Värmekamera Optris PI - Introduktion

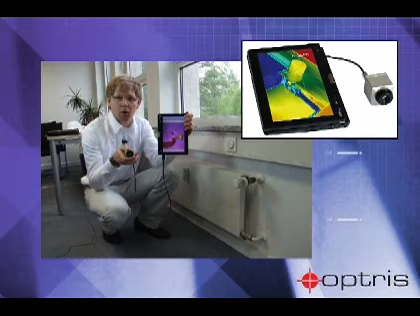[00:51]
Combined with a tablet PC offers the PI Optris a mobile solution with the advantage that the camera and the display are independent of each other. Thus, just hard to reach places can be analyzed easily and comfortably.